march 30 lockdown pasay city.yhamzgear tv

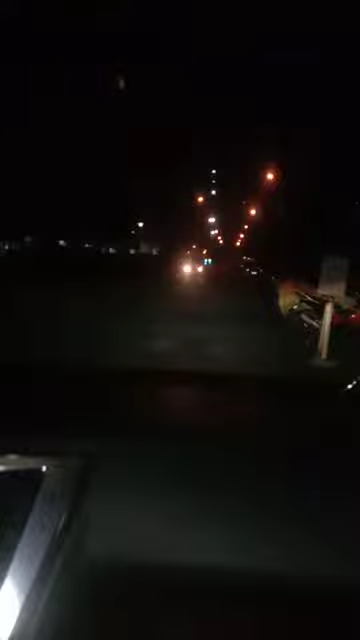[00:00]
Hi guys, ito naman tayo ngayon Lock up na lock up Knock down na knock down Kita nyo naman ang kalsada Tahimik Dito lang tayo Ayan, tingnan nyo Alos walaan ng tao sa Sa labas Lahat na ng tao ay Nasa kanya-kanya ng mga bahay Ayan guys Alos walaan ng Bumabiyahin ngayon